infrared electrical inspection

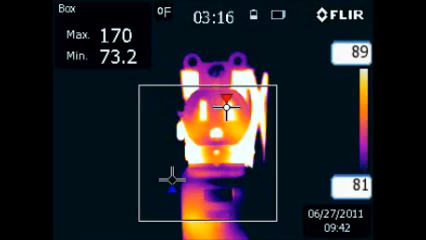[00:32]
On screen: max 170°F, min 73.2°F, scale top 89°F, scale bottom 81°F
As indicated by the red marker, which tells us we have a maximum temperature inside the white-out round box of 170 degrees Fahrenheit in an elapsed time of 3 minutes and 16 seconds, and a minimum temperature indicated by the blue marker of 73.2 degrees Fahrenheit, which is normally close to being your ambient temperature. Notice the high temperature marker is located on the plug insert slot,
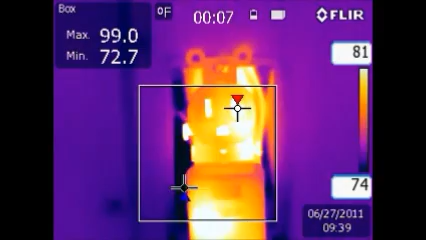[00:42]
On screen: max 99.0°F, min 72.7°F, scale top 81°F, scale bottom 74°F
along with the quick temperature rise of the first 15 seconds tells me this receptacle is faulty and can become a serious hazard if not replaced.
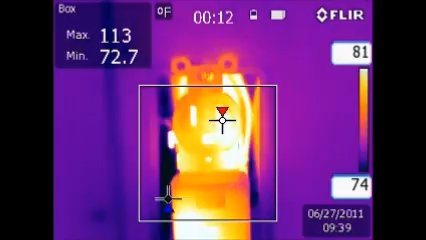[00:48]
On screen: max 113°F, min 72.7°F, scale top 81°F, scale bottom 74°F
Next, we have an advanced in time, after one minute of testing,
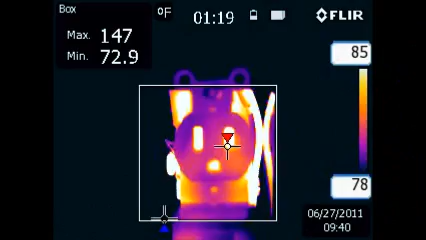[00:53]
On screen: max 147°F, min 72.9°F, scale top 85°F, scale bottom 78°F
we have reached temperatures over 140 degrees Fahrenheit, which exceeds the maximum temperature rating for the installation.
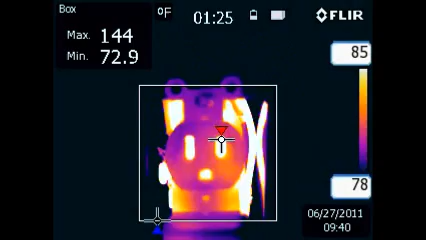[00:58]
Type NM, known by the trade name Romex, has an insulation rating of 140 degrees Fahrenheit.
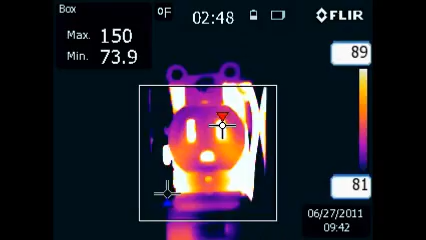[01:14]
On screen: max 150°F, min 73.9°F, scale top 89°F, scale bottom 81°F
This failure can lead to short circuits, ground faults,
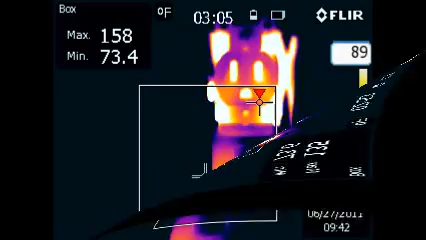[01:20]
On screen: max 158°F, min 73.4°F
metal parts becoming energized, leading to the painful shocks or even death by electrocution, and the need to replace the entire circuit costing the homeowner extensively. Notice when I scan over the appliance cord, the maximum temperature is only 96 degrees Fahrenheit.
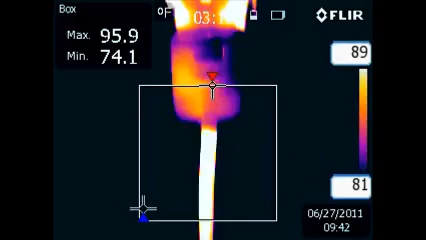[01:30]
This gives us an idea of the maximum operating temperature that should be viewed on this receptacle.
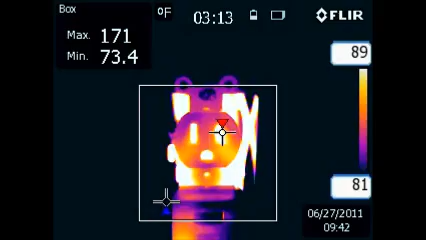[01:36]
On screen: max 171°F, min 73.4°F, scale top 89°F, scale bottom 81°F
This section reveals hidden dangers you may not know even exist.
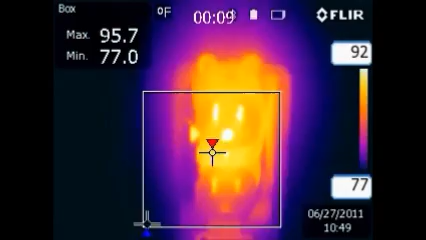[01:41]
On screen: max 95.7°F, min 77.0°F, scale top 92°F, scale bottom 77°F
Most receptacles are parallel fed, with multiple receptacles on one circuit. This is including your lighting loads too. As seen in this section, the temperature rise is due to a loose connection, parallel feeding another receptacle.
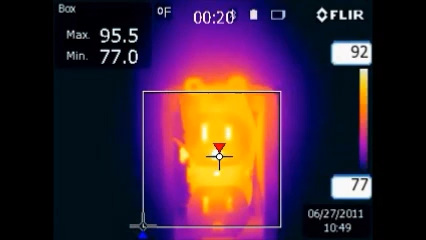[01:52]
On screen: max 95.5°F, min 77.0°F
Notice the temperature rise compared to the other receptacle. We are at our maximum operating temperature for the first 30 seconds.
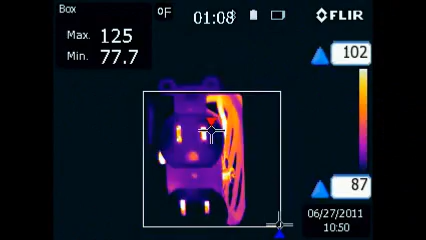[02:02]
On screen: max 125°F, min 77.7°F, scale top 102°F, scale bottom 87°F
But as the test continues, at one minute we have exceeded our normal operating temperature indicating a faulty receptacle.
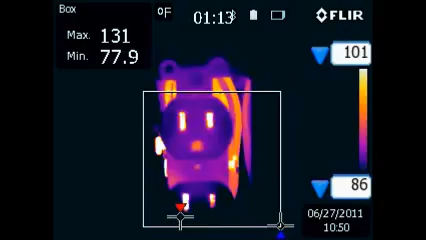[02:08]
On screen: max 131°F, min 77.9°F, scale top 101°F, scale bottom 86°F
Let's look at the dangers of a parallel fed receptacle. An outside receptacle that has become rusted and corroded is fed from your living room receptacle.
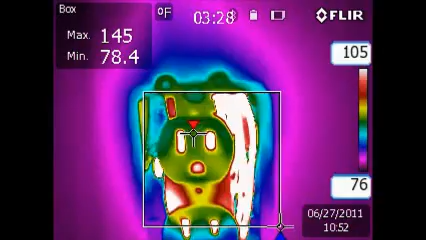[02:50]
On screen: max 145°F, min 78.4°F, scale top 105°F, scale bottom 76°F
Being outside it isn't noticed and allowed to grow to the point of engulfing the entire wall.
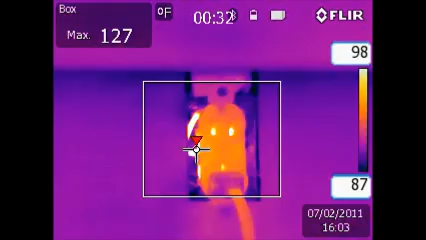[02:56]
On screen: max 127°F, scale top 98°F, scale bottom 87°F
In this next section is a receptacle that I found that meets the exact scenario all but the fire.
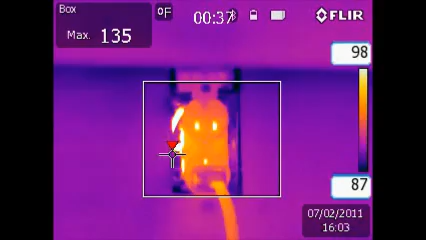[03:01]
On screen: max 135°F, scale top 98°F, scale bottom 87°F
But that is just a matter of time as you will see. This receptacle is an outside receptacle that is parallel with two rooms and a house. There are 10 receptacles on this one circuit.
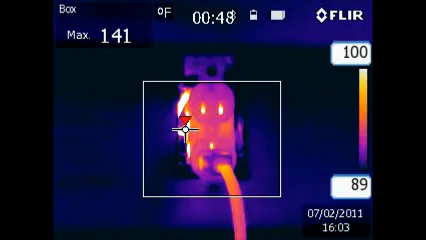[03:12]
On screen: max 141°F, scale top 100°F, scale bottom 89°F
Just for demonstration purposes I plugged a standard portable electric heater that only pulls 12 amps.
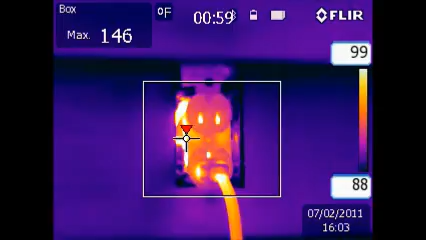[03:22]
On screen: max 146°F, scale top 99°F, scale bottom 88°F
So there was only 1.5 amp load being contributed from the other 9 receptacles, which in a normal day would be much higher.
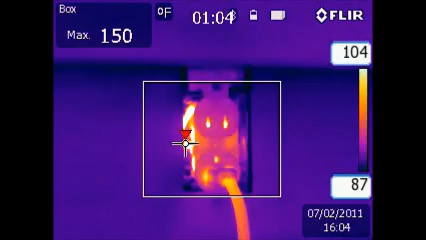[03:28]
On screen: max 150°F, scale top 104°F, scale bottom 87°F
Watch the dangerous temperature rise that occurs. I have advanced the time to the end of the test.
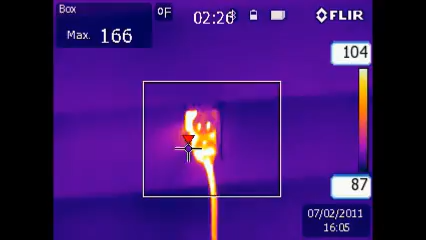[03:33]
On screen: max 166°F, scale top 104°F, scale bottom 87°F
Notice the heater cord is only 96 degrees Fahrenheit
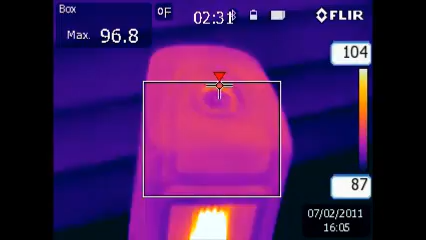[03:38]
On screen: max 96.8°F, scale top 104°F, scale bottom 87°F
which again is the maximum operating temperature as you will see in the next section.
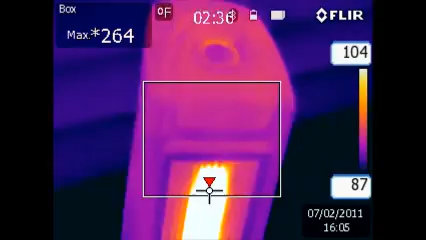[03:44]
On screen: max 264°F, scale top 104°F, scale bottom 87°F
I show an image of the heater just to show how hot at full power they can get. Notice the temperature on the receptacle now at 107 degrees Fahrenheit. That is 30 degrees Fahrenheit above the maximum allowable temperature for the wire and insulation.
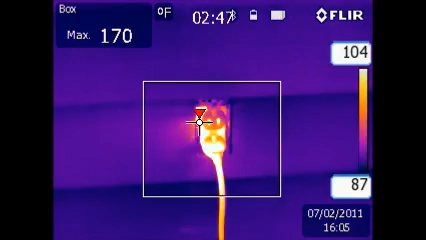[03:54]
On screen: max 170°F, scale top 104°F, scale bottom 87°F
This is a very dangerous situation.
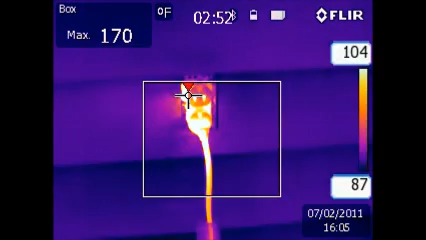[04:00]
On screen: max 170°F, scale top 104°F, scale bottom 87°F
And just think how hot this receptacle would get if allowed to run all night, which is what most people do with a portable heater. It's something to really think about. This last section demonstrates the proper operating temperature of a receptacle.
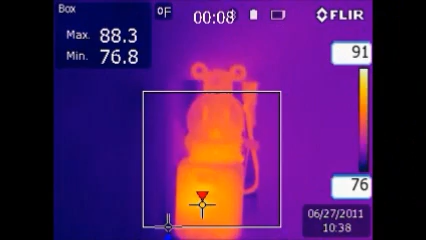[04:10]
On screen: max 88.3°F, min 76.8°F, scale top 91°F, scale bottom 76°F
The same load is applied as in the earlier sections.
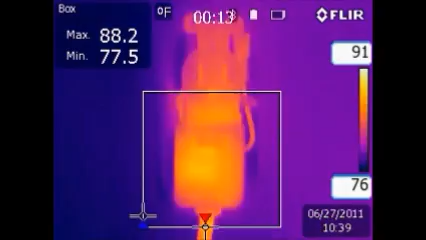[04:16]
On screen: max 88.2°F, min 77.5°F, scale top 91°F, scale bottom 76°F
Notice the much cooler temperatures. As we move to the end of the test, notice the elapsed time at 3 minutes and we are only at 95 degrees Fahrenheit. If you will remember back in the video, the heater's cord was also at 95 degrees Fahrenheit.
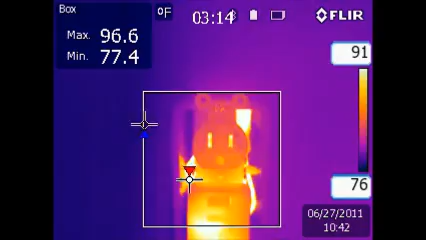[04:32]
On screen: max 96.6°F, min 77.4°F, scale top 91°F, scale bottom 76°F
With my years of electrical experience and the infrared thermal testing I have performed on receptacles I have found that 95